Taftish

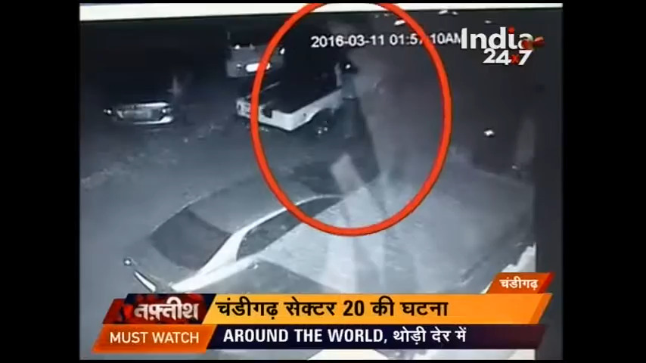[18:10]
फिर उसे लेकर रफुचकर हो जाते हैं यह जिपसी मंजीत सिंग की थी जिसे उन्होंने 11 मार्च को रात करीब 10.30 बजे अपने घर के बाहर पार्क किया था लेकिन जब अगले दे सुबह उन्होंने देखा तो जिपसी गाया थी